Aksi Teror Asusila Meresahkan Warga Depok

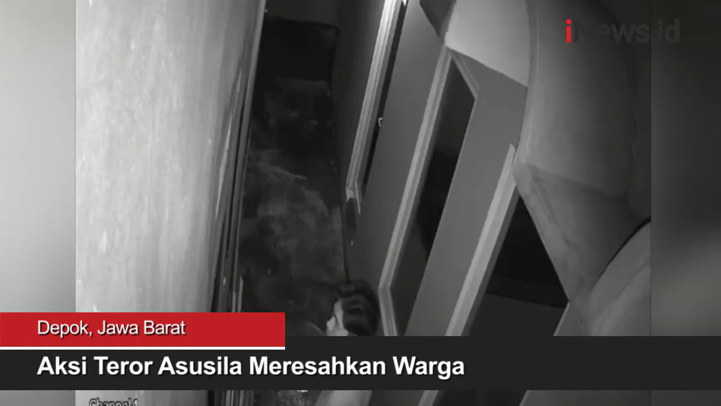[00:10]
2 Cilodong, kota Depok. Tidak hanya mengintip, pelaku juga nekat merekam dengan kamera ponselnya,
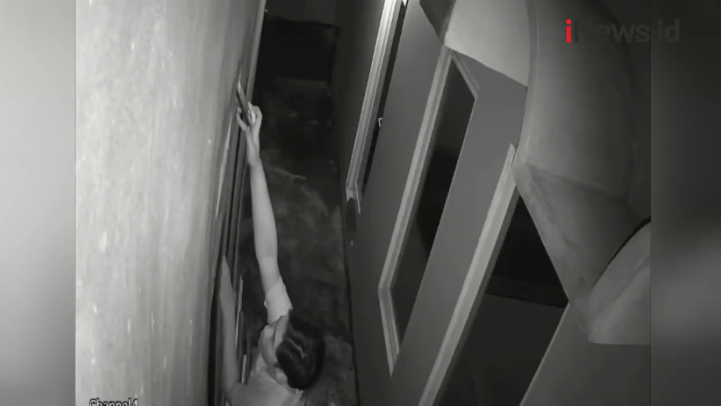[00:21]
seorang perempuan 47 tahun yang sedang tertidur relap di dalam kamar. Pelaku bahkan berani mencongkel jendela dan memasukkan tangan untuk merekam secara dekat. Aksi teror Asusila ini pun terekam kamera pengawas.